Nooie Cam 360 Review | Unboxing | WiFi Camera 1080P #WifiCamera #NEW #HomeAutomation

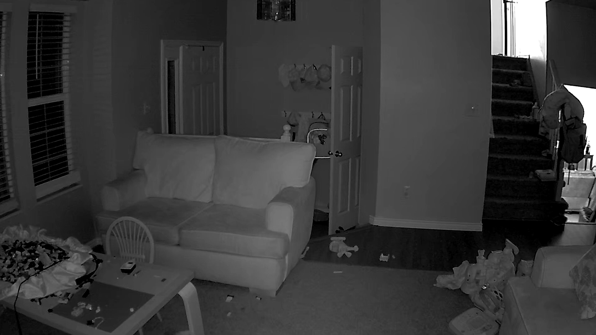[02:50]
Night vision is pretty good too. This is great if you plan on using it for outside security or keeping an eye on your sleeping child. A lot of these cameras nowadays, they have night vision. Some, the whites are so bright and there's not great contrast. But with this one, you can see details pretty good.
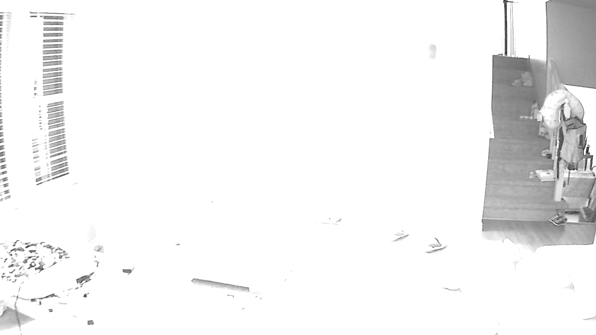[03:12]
So I'm actually pretty impressed with the infrared.